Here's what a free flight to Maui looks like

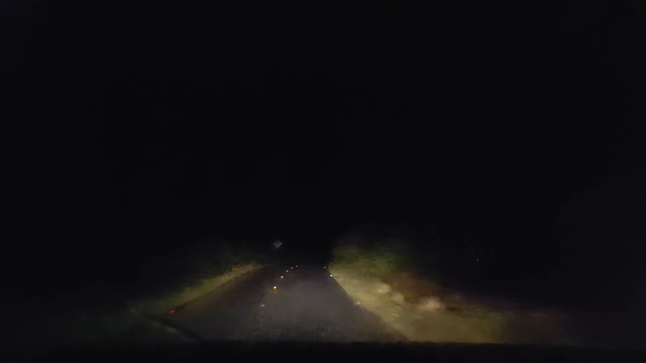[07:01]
if he has a piano wire I am screwed but he didn't have a piano wire and it turned out to be an uneventful dark rainy drive home